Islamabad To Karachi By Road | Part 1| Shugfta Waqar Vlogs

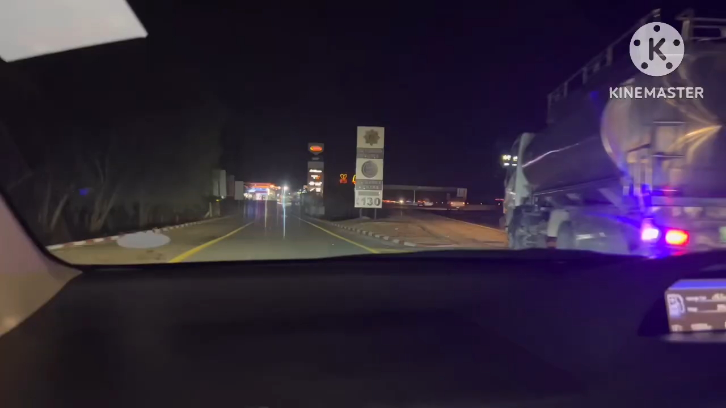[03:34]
यानी एक घंटा हमारा इसी तरह से ज़ाया हो गया आने जाने में।
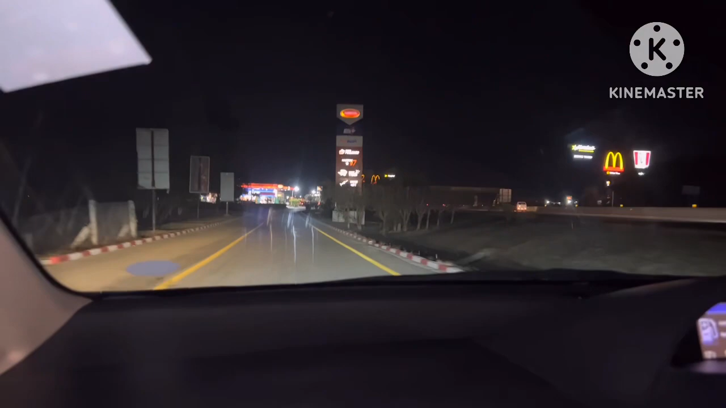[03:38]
तो अभी हम पहुंचे थे भेरा, तो यहाँ के रेस्ट एरिया पे हमने थोड़ा सा स्टे किया क्योंकि हमने रात का खाना खाना था।
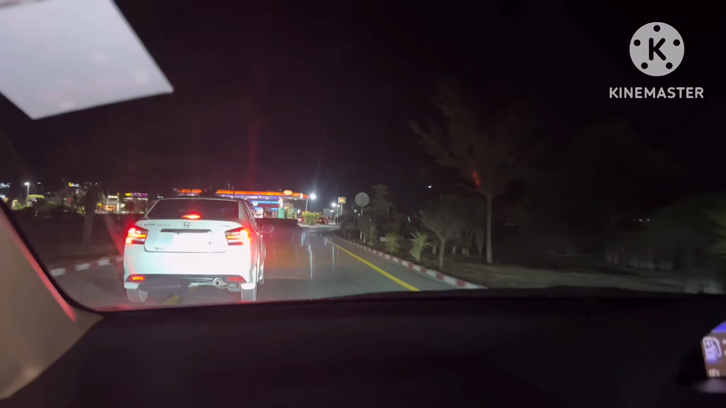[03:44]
तो यहाँ पर काफ़ी ज़्यादा ऑप्शन है, मैकडोनल्ड्स और हार्डीज़ वगैरह सब कुछ मिल जाता है।
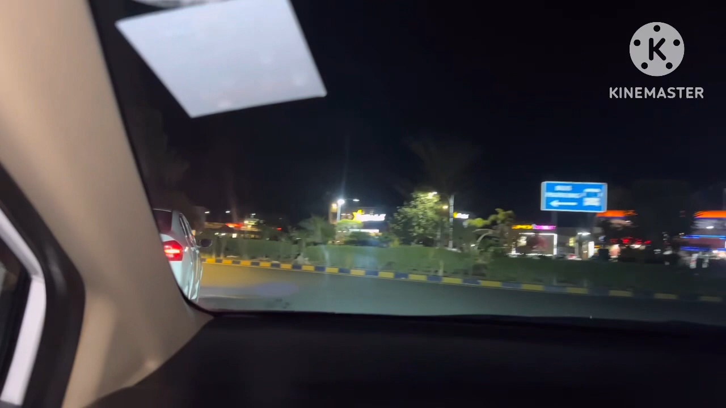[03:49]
तो फिर हमने डिसाइड किया कि हमने हार्डीज़ खाना है,
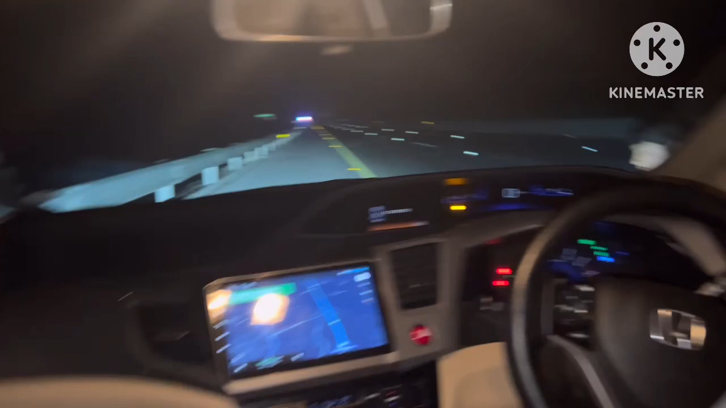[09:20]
तो यहाँ हम अच्छी खासी स्पीड में जा रहे थे, मोटरवे पे स्पीड भी ज़्यादा होती गाड़ी की, तो कोई चीज़ आके टकराई।
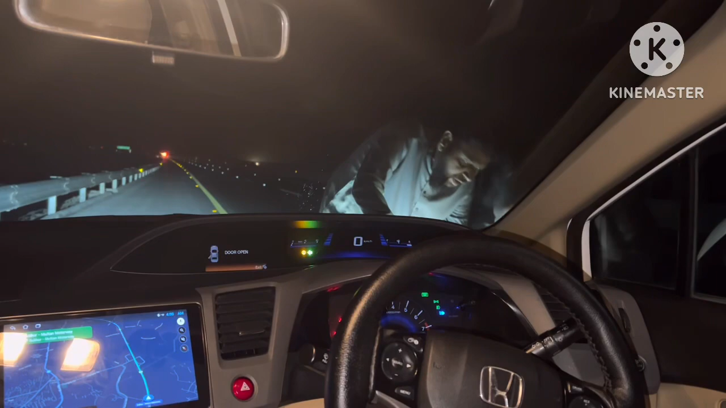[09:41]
तो वो नबील कह रहा था वो कांटों कांटों वाली चीज़ होती है जिसके ऊपर बड़े बड़े कांटे होते हैं, मुझे उसका नाम नहीं आता क्या कहते हैं उसको, तो वो जो है आके टकराई थी, वो कहीं रोड पर आई और फिर वापस जा रही थी तो आके टकरा गई गाड़ी से।
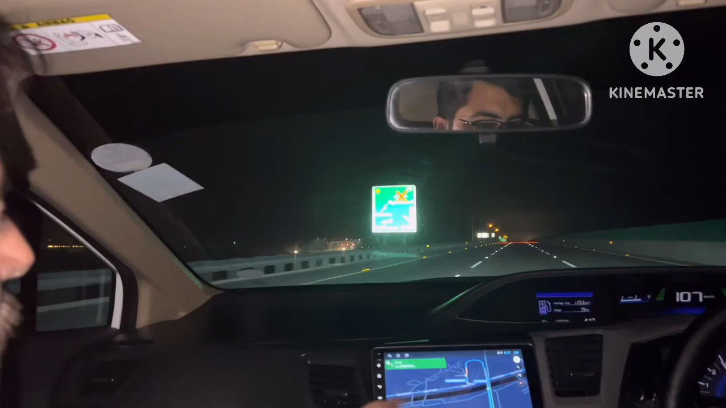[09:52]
लेकिन लगा ऐसे था जैसे कोई पत्थर आके टकरा गया। तो बस अभी हम फाइनली पहुंच गए थे सखर। तो मोटरवे के सफ़र का तो बिल्कुल पता नहीं चलता, इतने मज़े का सफ़र गुजरता है।
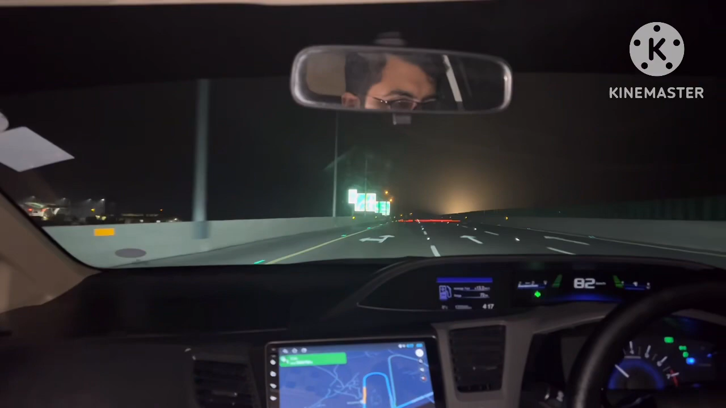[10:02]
कोई हर रेस्ट एरिया पे हम रुकते थे, चाय कॉफ़ी पीते थे और थोड़ा नमाज वगैरह पढ़ी या वाशरूम यूज़ किया, तो बंदा बिल्कुल फ्रेश हो जाता है। दोबारा से सफ़र करें तो पता ही नहीं चलता कि सफ़र किया हुआ है। बहुत ही अच्छा सफ़र था माशाल्लाह।